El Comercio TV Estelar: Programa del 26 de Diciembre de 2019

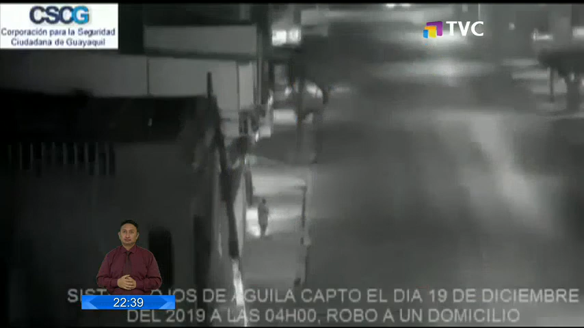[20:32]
Aprovecharon lo solitario de la madrugada para ingresar a robar a la planta alta de esta casa, ubicada en la 25, entre Chambers y Rosendo Avilés, en el suroeste.